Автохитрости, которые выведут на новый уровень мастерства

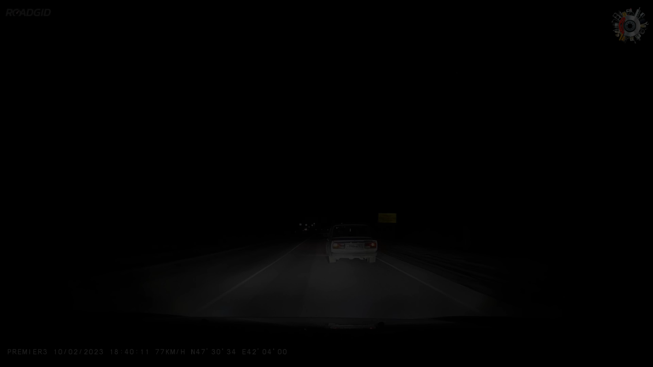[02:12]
А угол в 170 градусов позволяет увидеть и заснять больше происходящего на дороге. И это всё благодаря новой светочувствительной матрице Sony IMX 327.
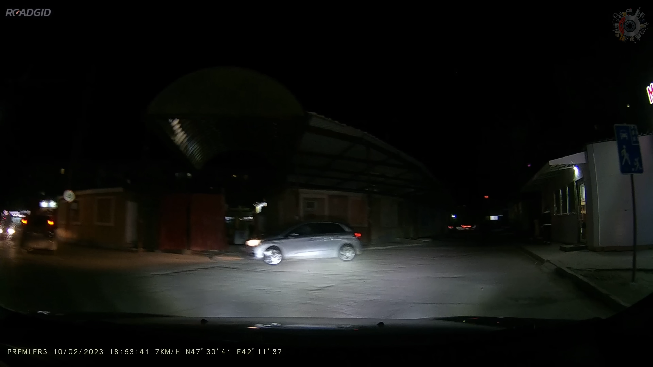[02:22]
К слову, это единственное комбо в России с сенсором такого уровня светочувствительности.
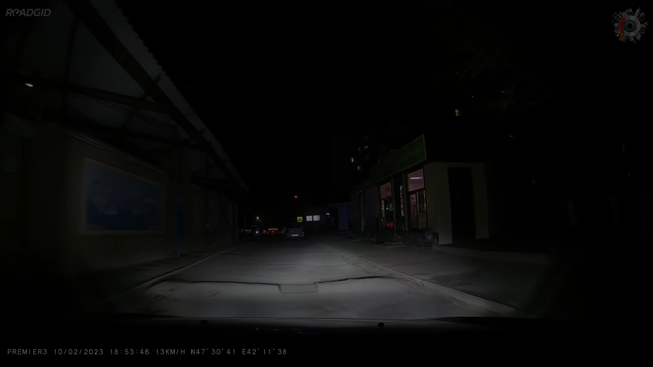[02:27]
Дневная съёмка вообще не вызывает вопросов, и всё прекрасно видно.